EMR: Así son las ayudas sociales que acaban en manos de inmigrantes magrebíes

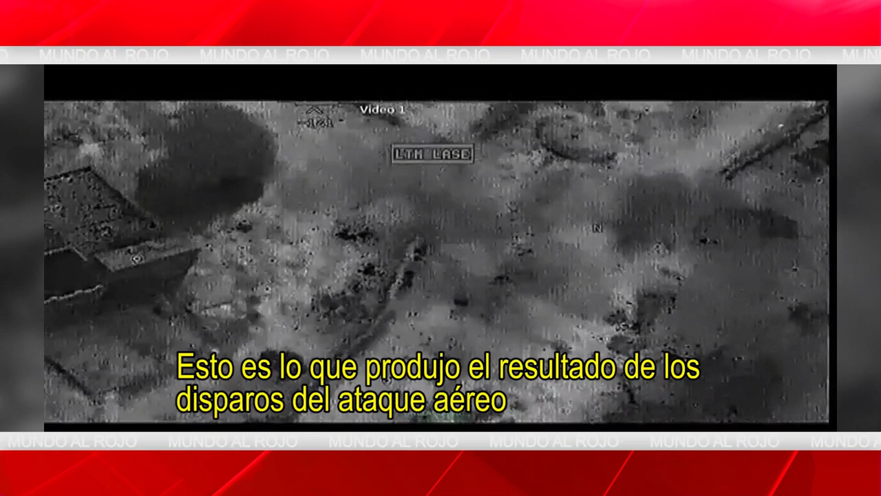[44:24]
This is a video of the assault force actually closing up to the compound Those who came out of the building were checked for weapons and explosives and moved away from the immediate area